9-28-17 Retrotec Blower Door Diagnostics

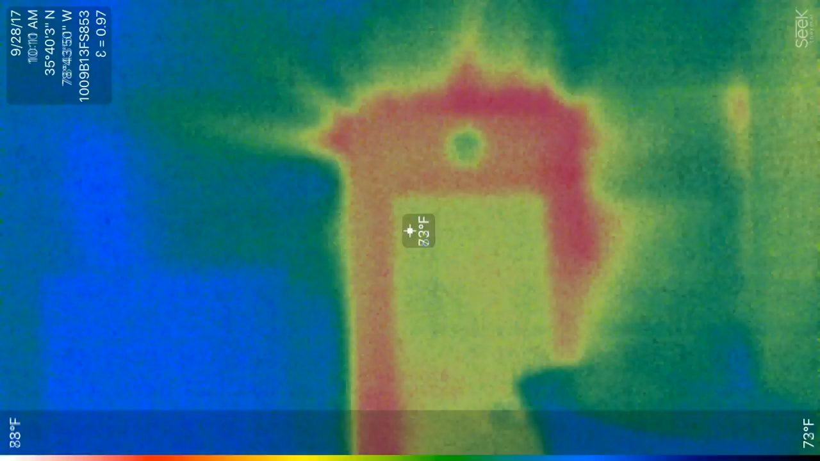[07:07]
On screen: spot 73°F
oh wow yeah that panel boxes
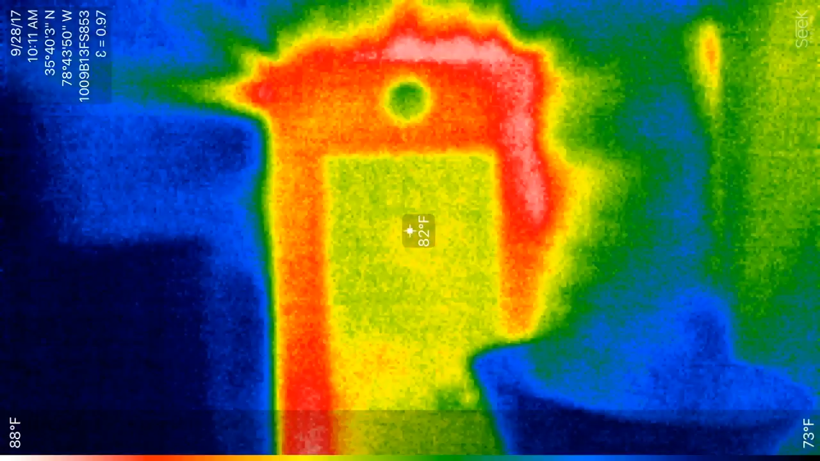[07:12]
On screen: spot 82°F, scale top 88°F, scale bottom 73°F
leaking like
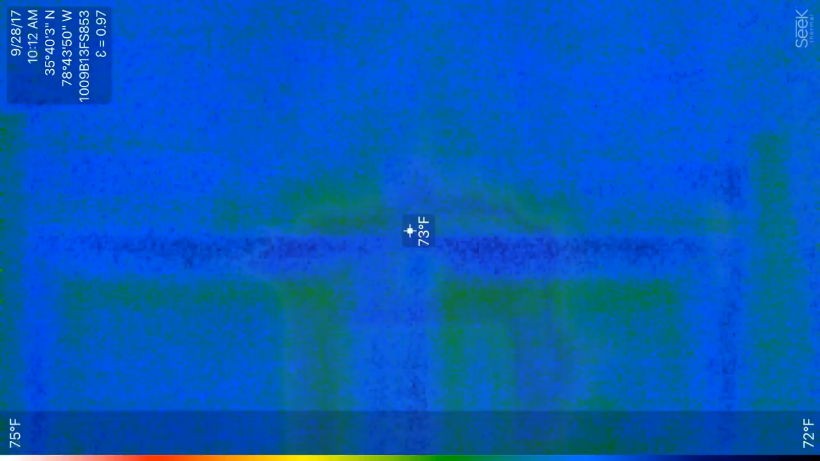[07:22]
On screen: spot 73°F, scale top 75°F, scale bottom 72°F
crazy that doesn't look that bad
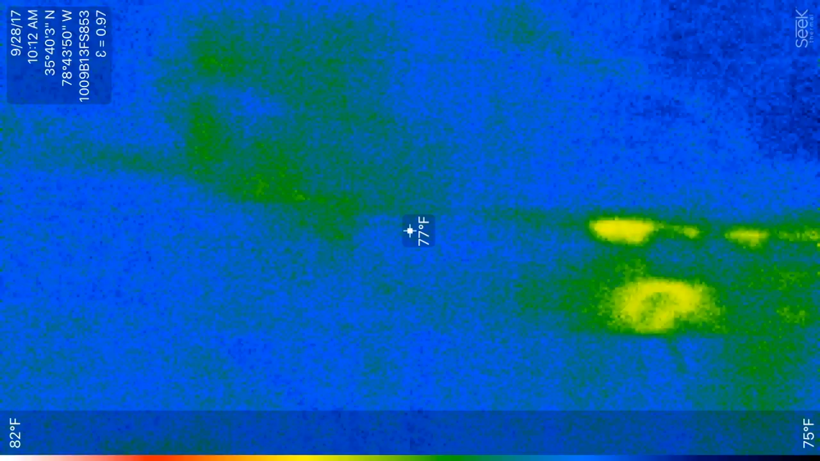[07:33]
On screen: spot 77°F, scale top 82°F, scale bottom 75°F
it's not bad back over here by the knee wall as you go that way you start seeing your infiltration
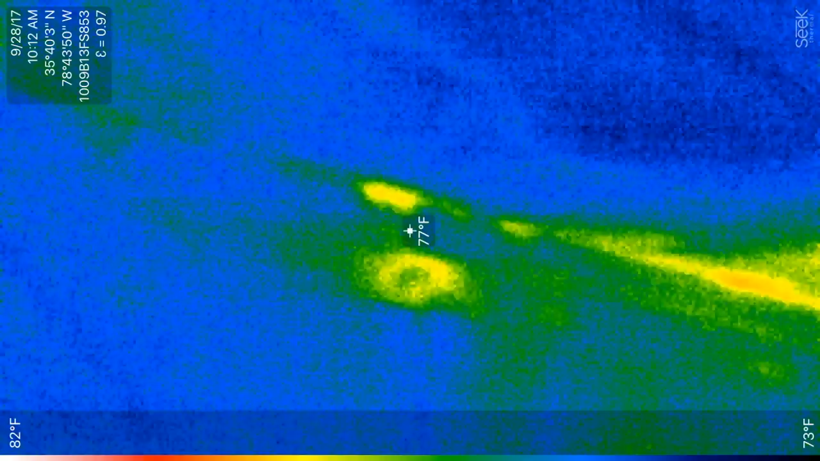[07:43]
On screen: spot 77°F, scale top 82°F, scale bottom 73°F
your light fixture up there has got some good leakage
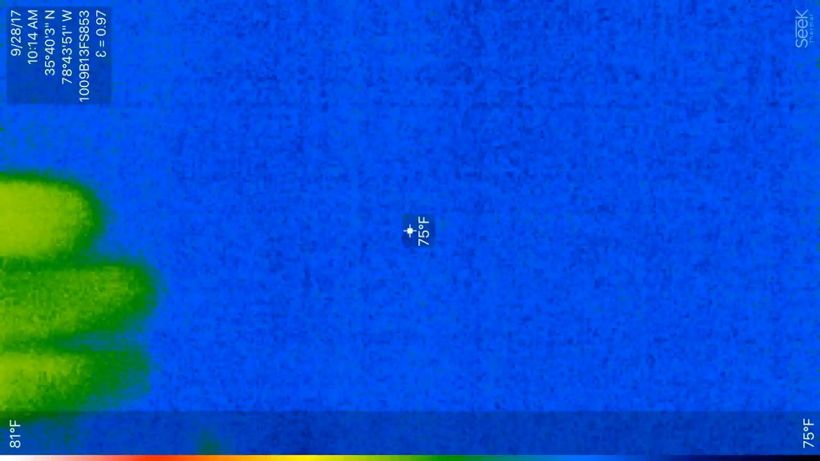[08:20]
On screen: spot 75°F, scale top 81°F, scale bottom 75°F
yeah yeah yeah you can feel a draft coming through there